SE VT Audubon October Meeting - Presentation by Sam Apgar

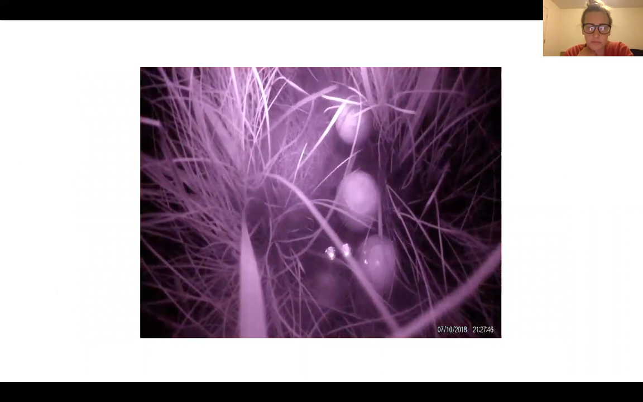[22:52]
and no adult around so this also was a video not in real time but a sped up video uh encompassing probably 45 minutes or an hour where the eggs were floating up with the tide and no adult was present
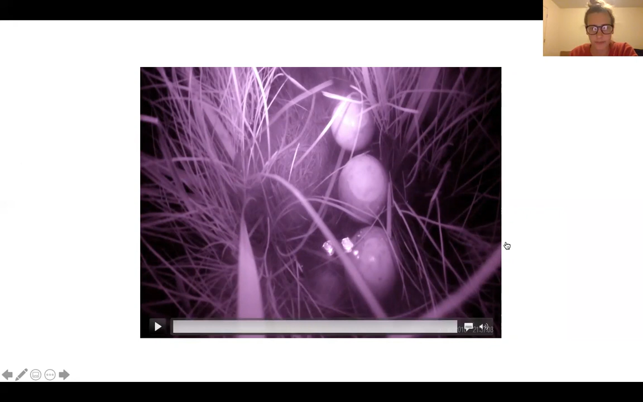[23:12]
okay but as i mentioned we see that those uh the seaside sparrows and clapper